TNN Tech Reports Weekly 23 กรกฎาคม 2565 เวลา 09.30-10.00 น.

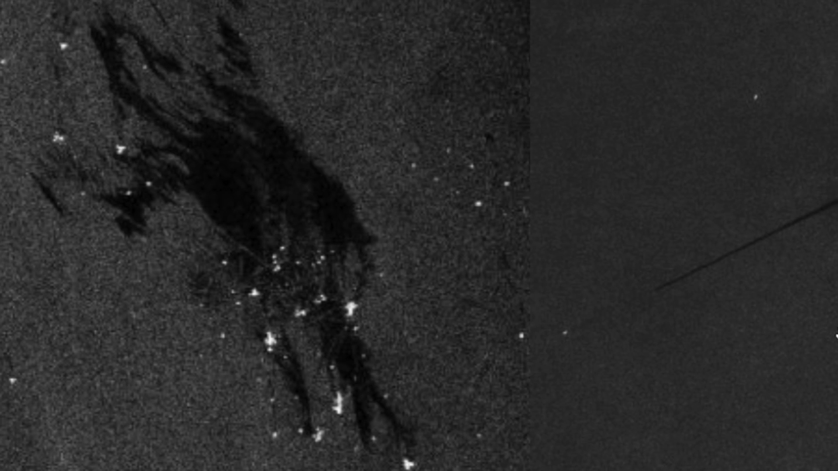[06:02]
ดำที่ปรากฏนี่แหละครับ คือคราบน้ำมันและด้วยคุณสมบัติของดาวเท
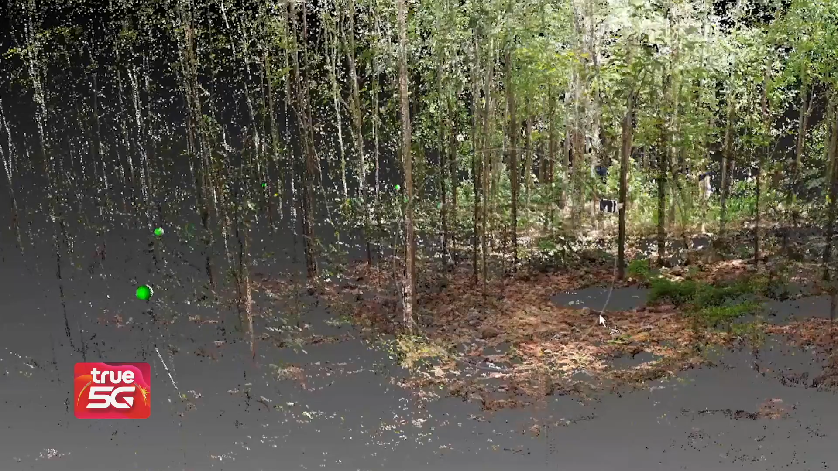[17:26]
รวมถึงบอกประเภทของป่าได้แต่ก็ยังไม่มากพอที่จะนำไปวิเคราะว
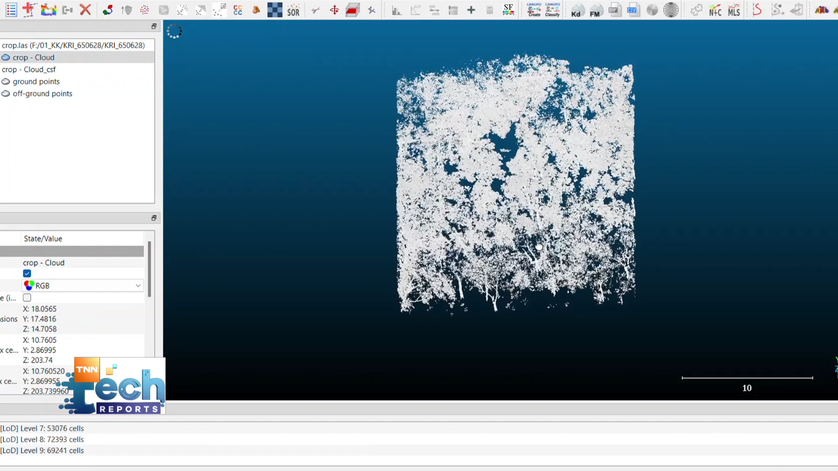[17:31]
่าต้นไม้แต่ละต้นมีมวลชีวภาพมากพอที่จะกักเก็บคาร์บอนได้เท่
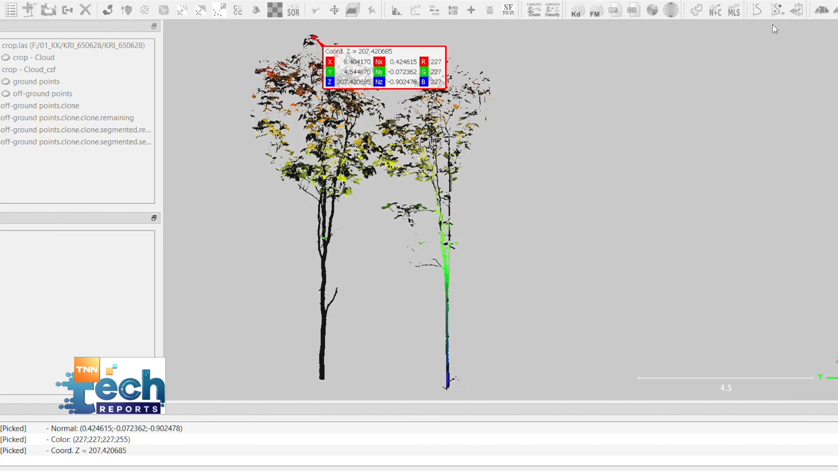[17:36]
าไรจึงเป็นที่มาของการนำเครื่องจำลองภาพสามิติเข้ามาใช้นอกจากตัวเดาเทียมแล้ว เราก็มีเทคนีกตัวอื่นเช่น 3D Scanner สำรวจพื้นที่
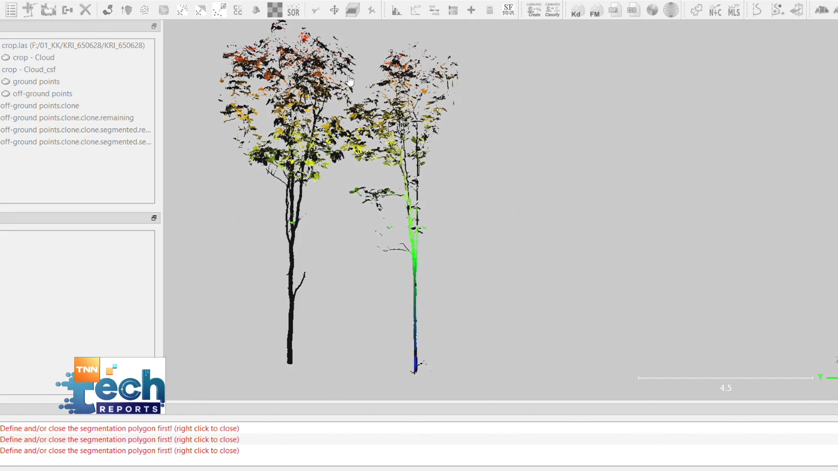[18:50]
หมวลชีศาภาพ ที่แต่ละต้นไม้ที่อยู่ในตรงนั้นนะครับ